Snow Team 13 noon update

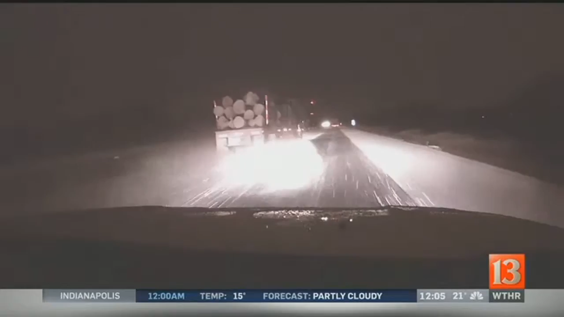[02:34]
a blowing snow that didn't slow truckers but made it difficult for drivers to see behind them. Indot crews worked to stay ahead of it on interstates and state roads like 46 in Columbus, one of the area's snowfall was expected to be at its peak.